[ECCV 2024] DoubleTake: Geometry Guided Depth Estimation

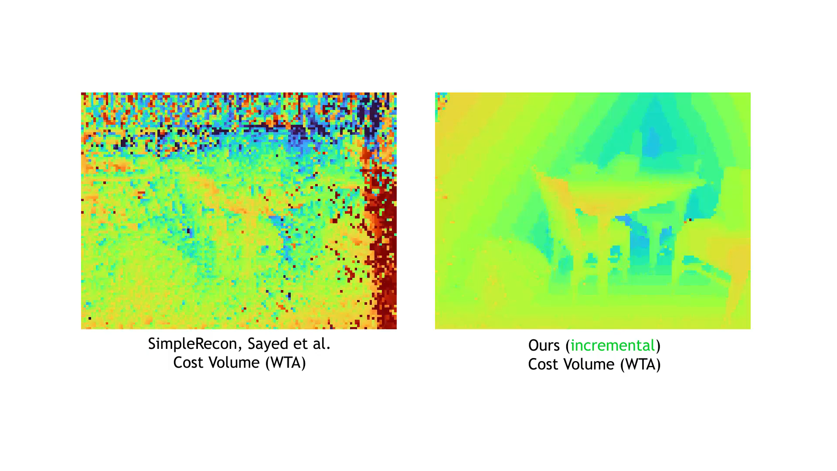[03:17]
Our model is flexible, and can also be used for offline depth estimation and reconstruction.
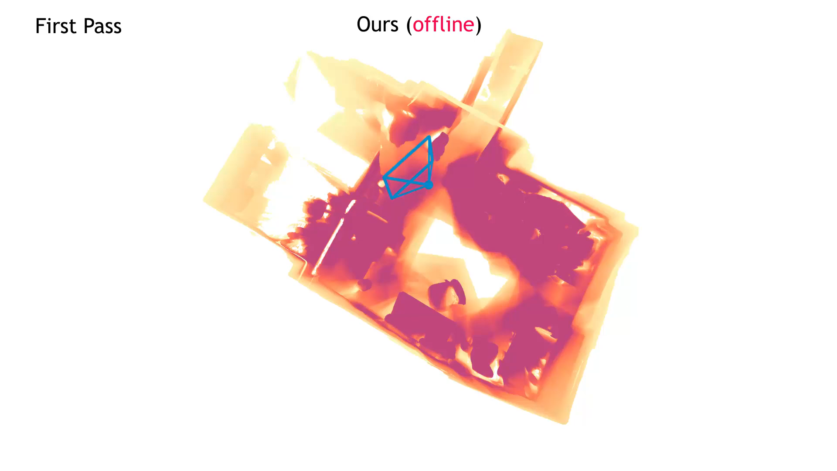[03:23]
We run the model once to produce a hint mesh, then run it again, using renderers of the hint mesh for new predictions. This yields a new state-of-the-art for offline feedforward reconstruction,
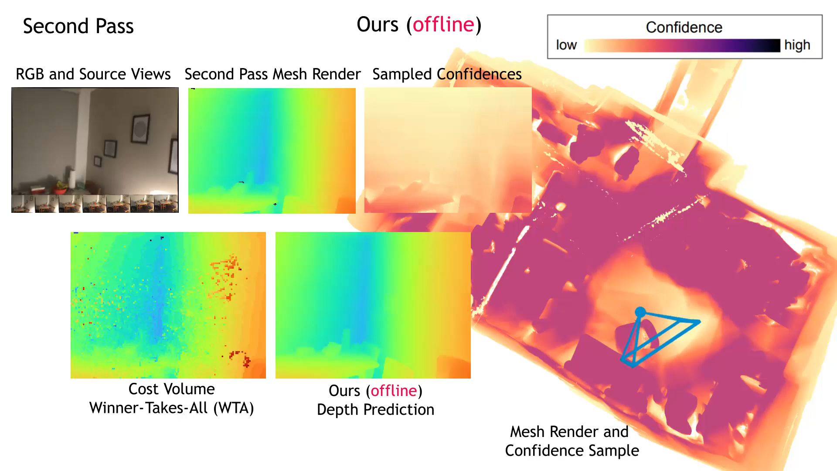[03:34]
taking an average of 13.8 seconds on the ScanNetv2 test set.
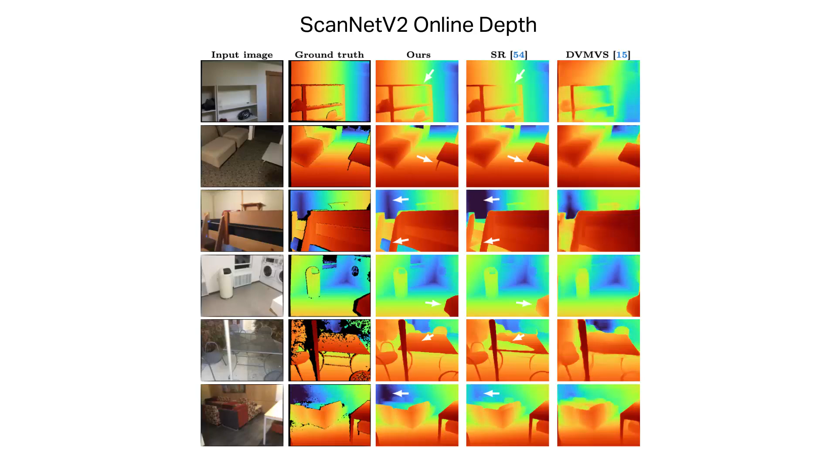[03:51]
Overall, our model shows superior metric depth performance. Those depths yield sharper, more complete reconstructions.
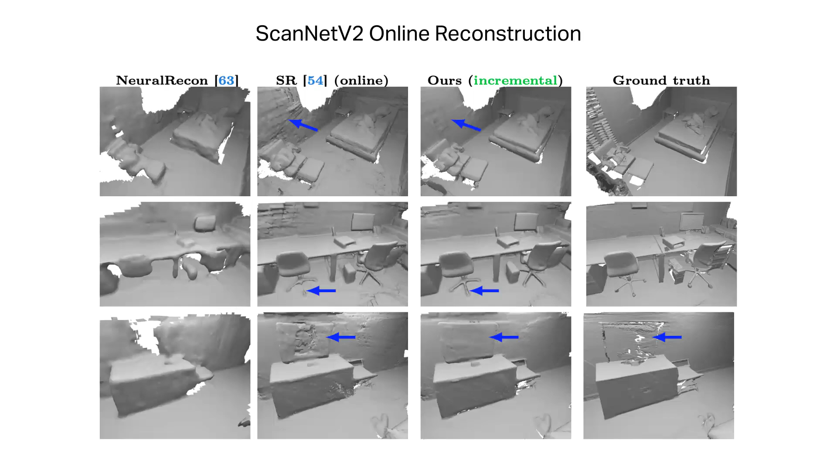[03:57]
This advantage holds for both the online and offline cases.
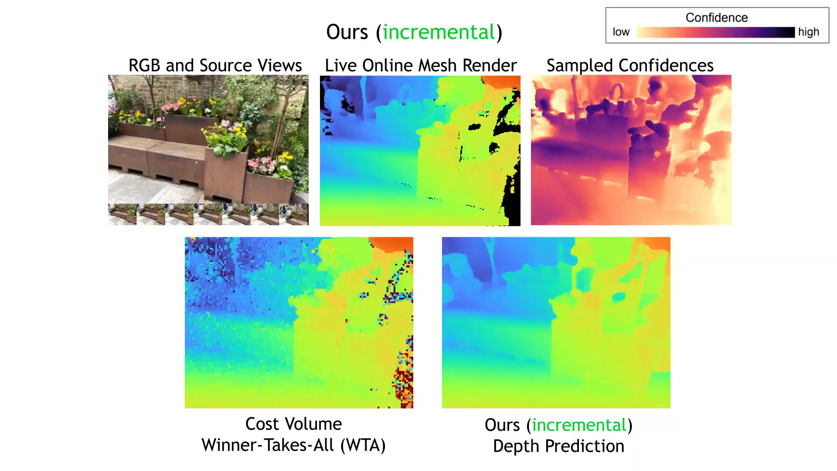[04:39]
While our training data doesn't contain moving objects, the model still performs well in their presence,
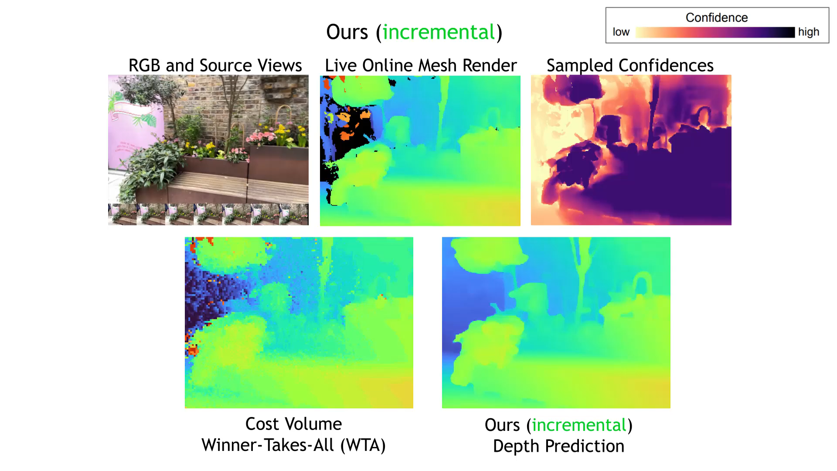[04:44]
rejecting low-confidence global geometry as a result of transient objects.